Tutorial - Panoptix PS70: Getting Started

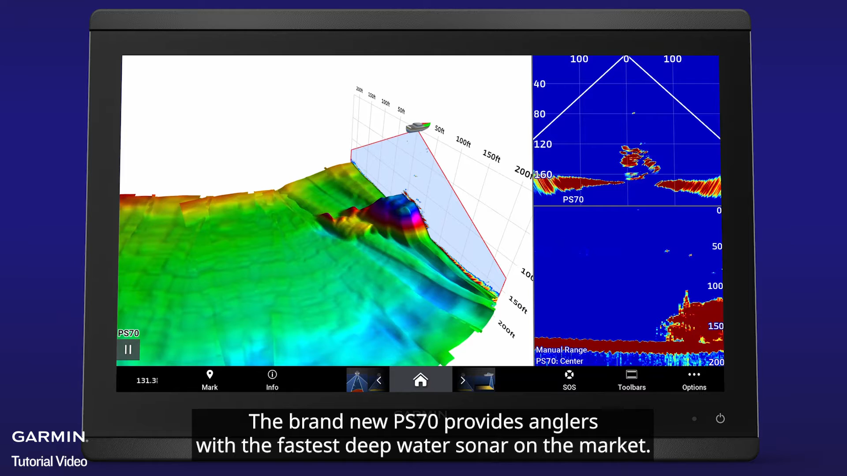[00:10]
The brand-new PS70 provides anglers with the fastest deepwater sonar on the market. The Rapid Return Sonar produced by this transducer sends multiple sonar pings,
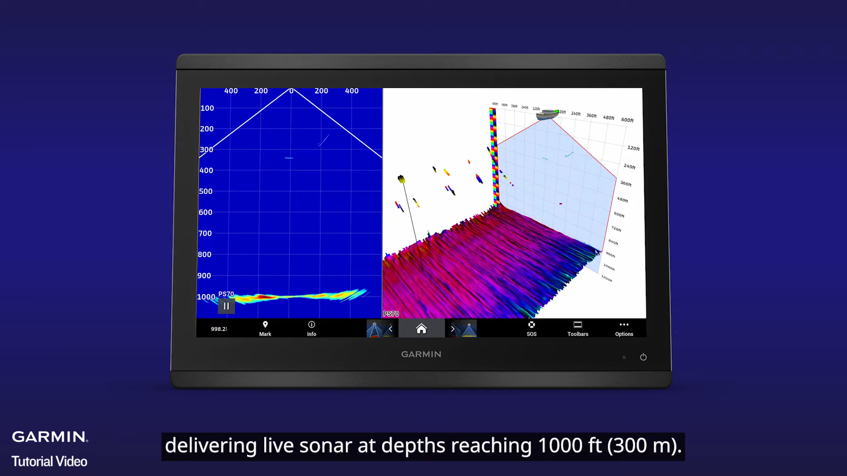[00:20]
delivering live sonar at depths reaching 1,000 feet.
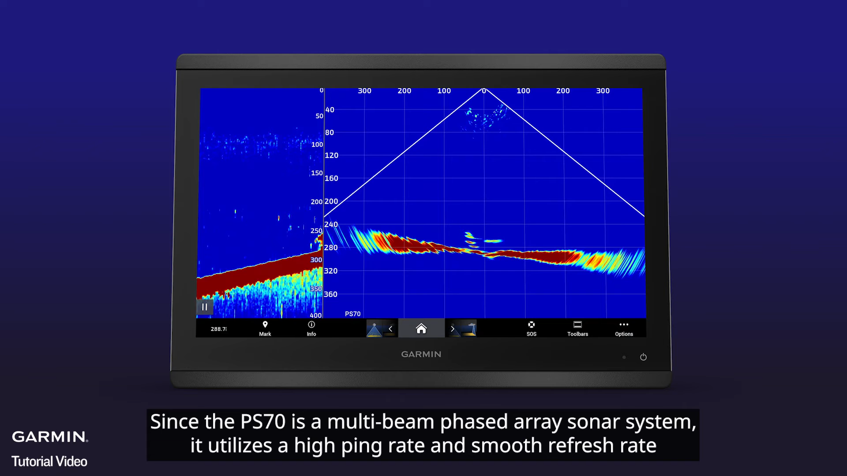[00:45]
it utilizes a high ping rate and smooth refresh rate to see deepwater sonar returns at a
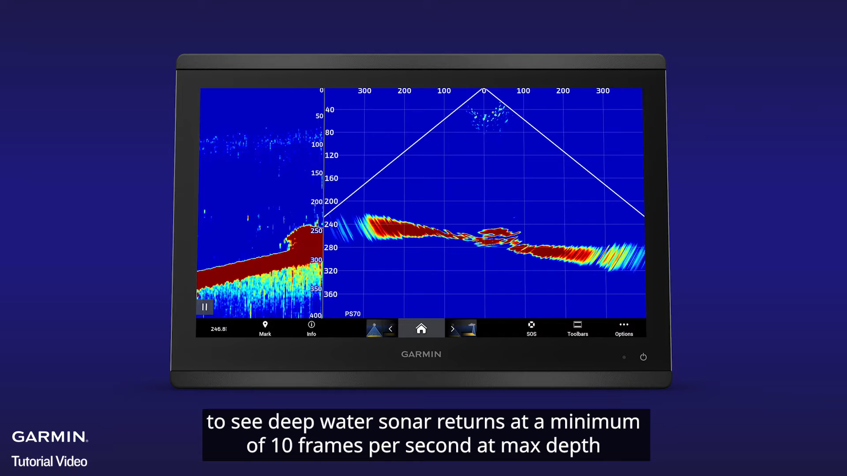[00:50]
minimum of 10 frames per second at max depth on any of our current lineup of GPS map chart plotters.
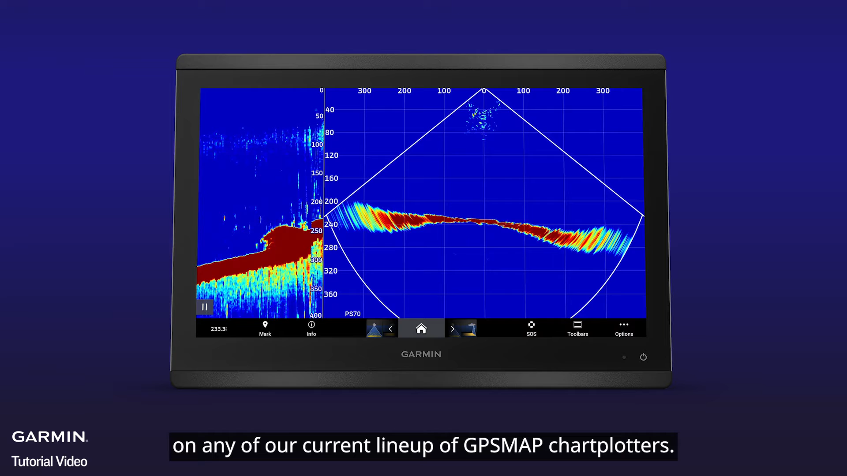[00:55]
Because the PS70 has such a wide sonar beam with vast coverage areas at deeper depths,
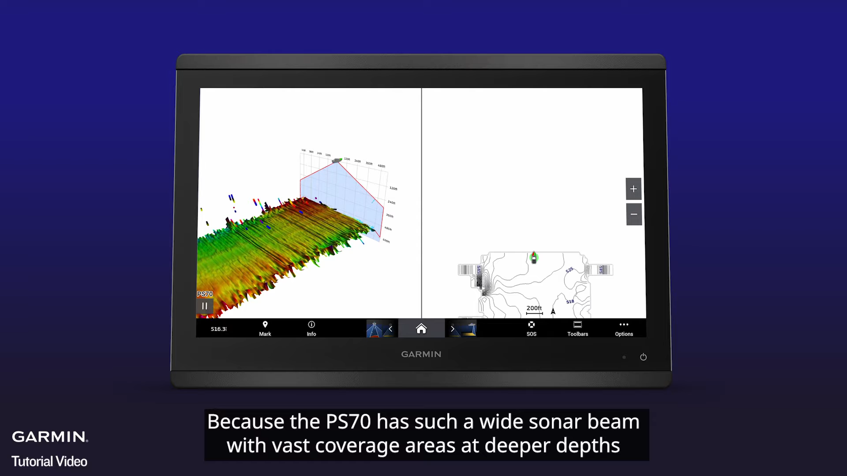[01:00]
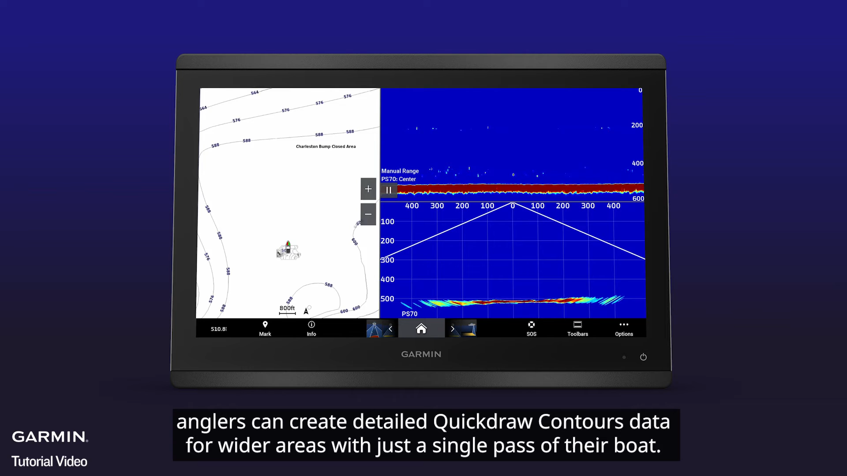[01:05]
anglers can create detailed quickdrawal contour data for wider areas with just a single pass of their boat.
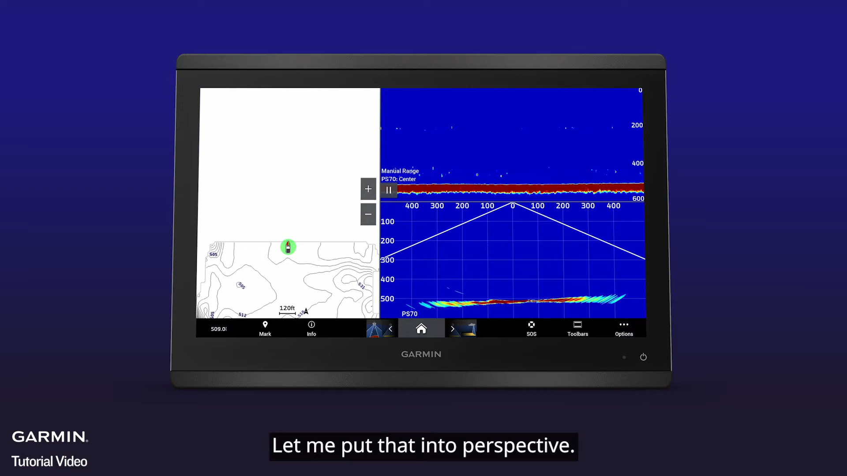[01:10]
Let me put that into perspective. With a cone angle of 120 degrees by 8 degrees in just over 300 feet of water,
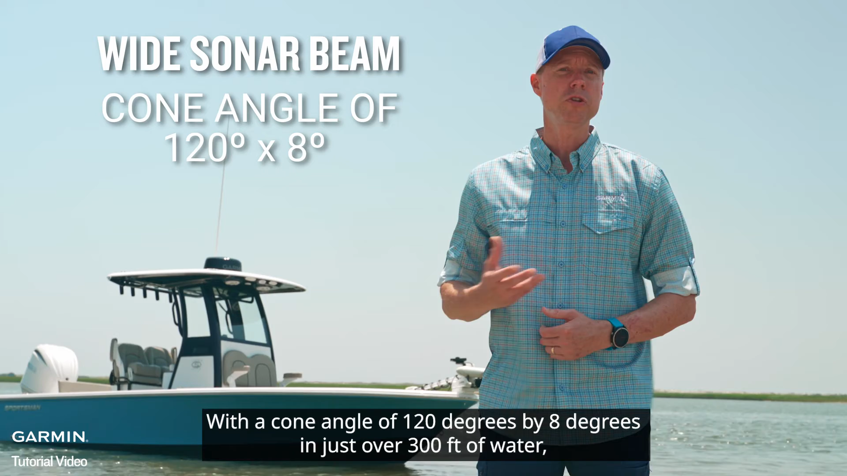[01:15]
we're able to see bottom contact from almost 400 feet in both directions, allowing you to quickly and effectively create detailed mapping right from your helm.
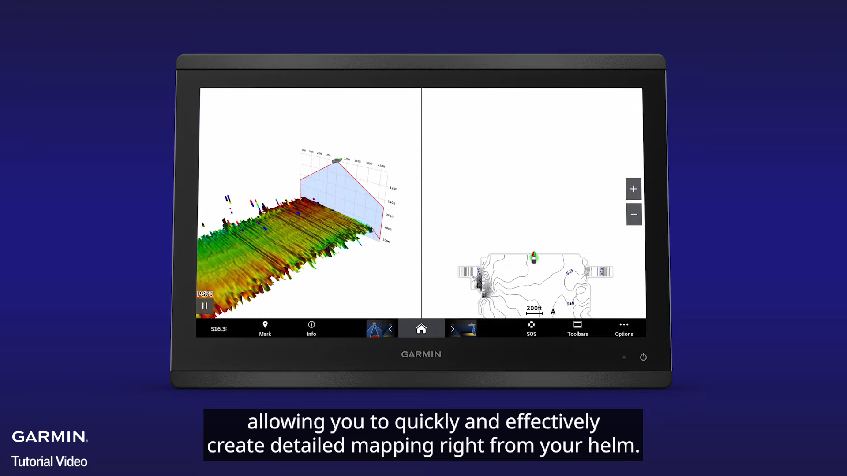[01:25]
Given the amount of water you can cover with this transducer,
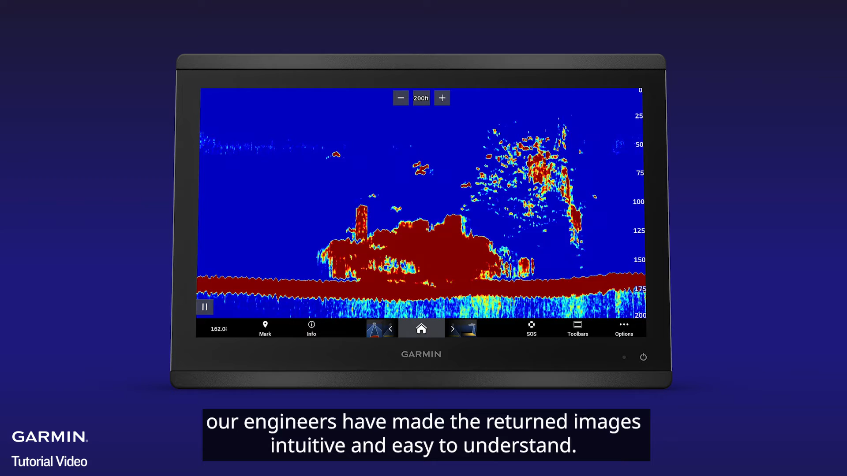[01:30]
our engineers have made the returned images intuitive and easy to understand.
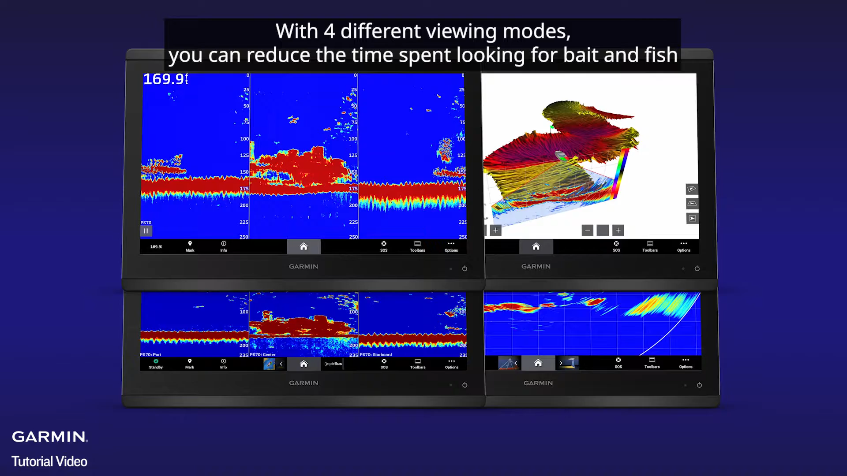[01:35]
With four different viewing modes, you can reduce the time spent looking for bait and fish so you can spend more time catching them.
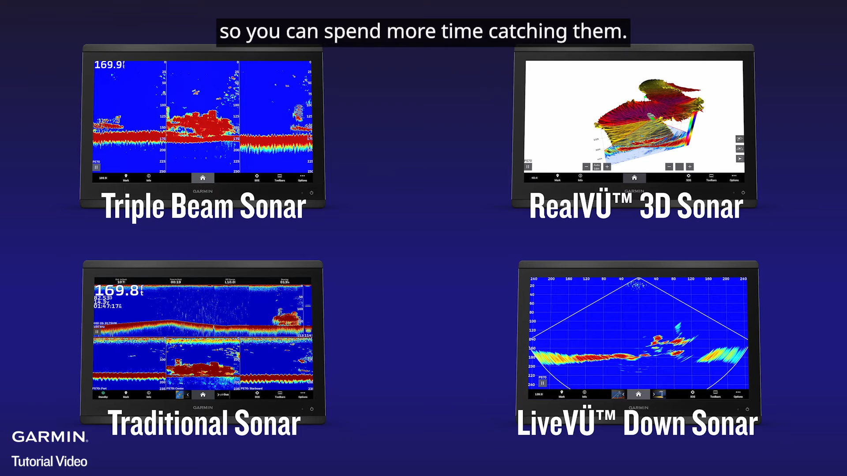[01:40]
First, let's discuss Live View Down.
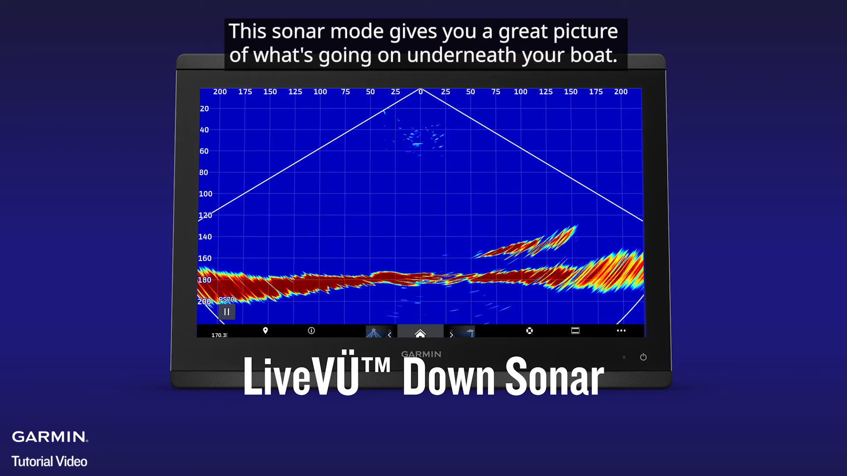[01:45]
This sonar mode gives you a great picture of what's going on underneath your boat. With Garmin Rapid Return, you'll be able to see small bait fish and target game fish in real time.
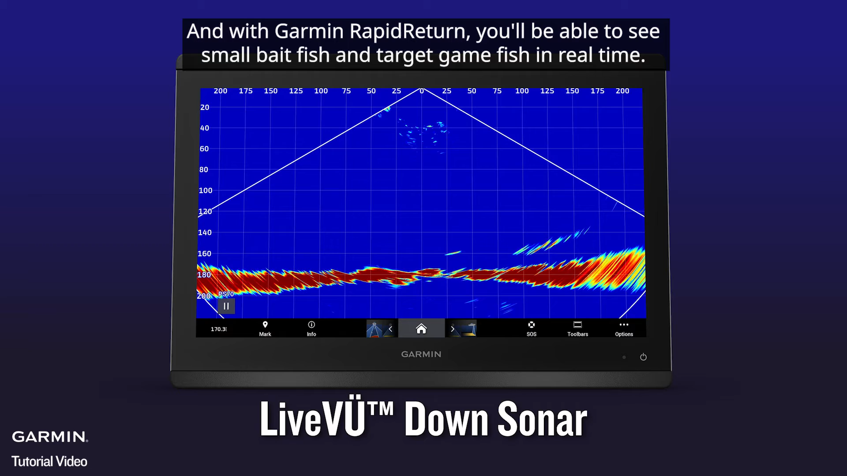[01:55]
As important as real-time data below your boat can be,
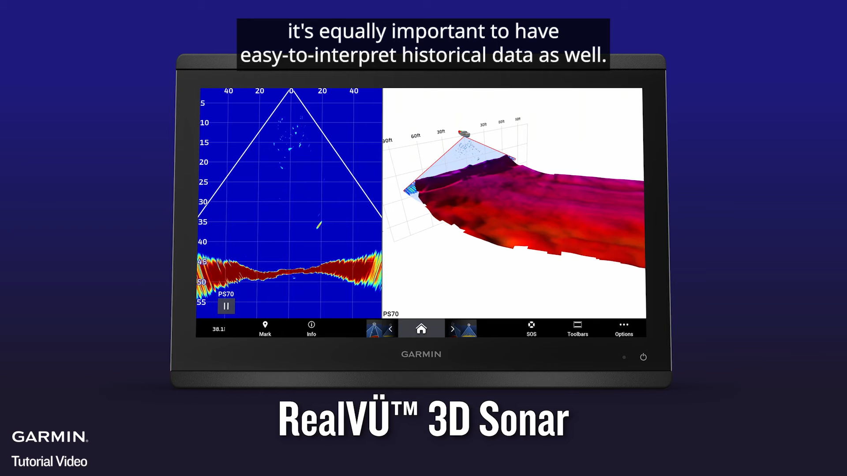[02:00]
it's equally important to have easy to interpret historical data as well. Real View 3D provides just that to boaters with a new feature called True Motion. While Real View 3D has been doing an excellent job of providing historical sonar data in three dimensions for previous generations of multi-beam live sonar transducers, the PS70 uses coarse overground data to accurately map the historical returns on your display that we refer to as True Motion.
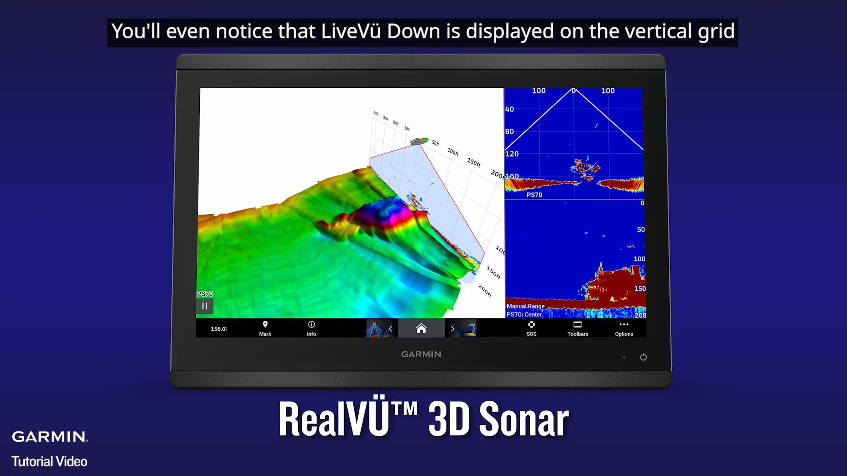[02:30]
You'll even notice that Live View Down is displayed on the vertical grid so you can easily correlate the live and historical data at the same time.
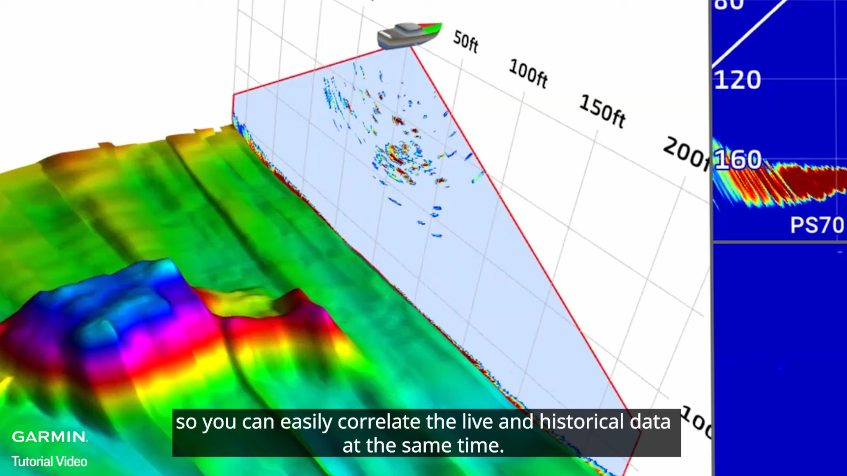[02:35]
But let's not forget about how well traditional
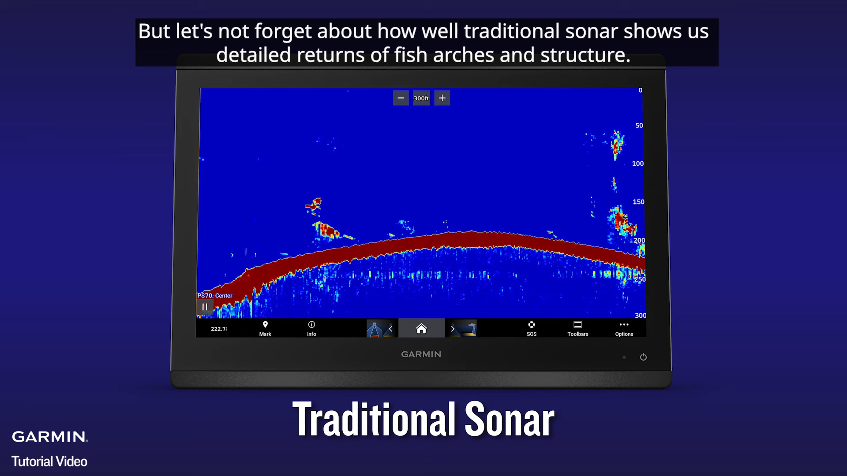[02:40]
sonar shows us detailed returns of fish arches and structure. Not only will you be able to utilize a single sonar beam to view traditional sonar data from directly under the boat,